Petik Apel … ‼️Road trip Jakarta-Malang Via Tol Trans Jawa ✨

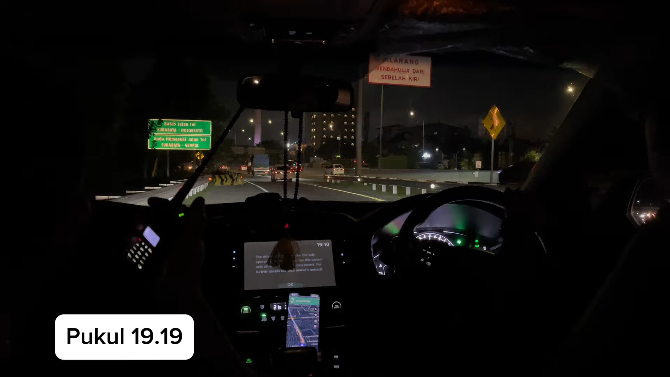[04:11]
Akhirnya, welcome to Surabaya. Selamat datang di kota Surabaya, guys.